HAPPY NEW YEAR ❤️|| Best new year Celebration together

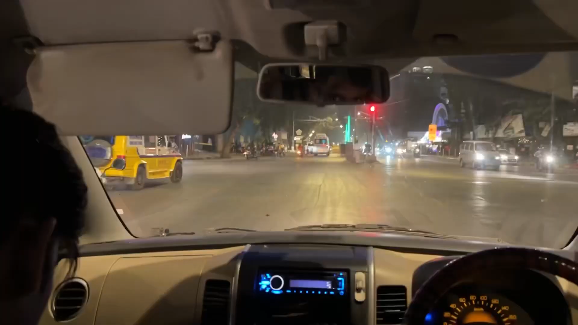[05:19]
লটস অফ পুলিচ চেকিং গাইজ বিকজ বহুত বেছি ট্ৰাফিক বহুত বেছি ভিৰ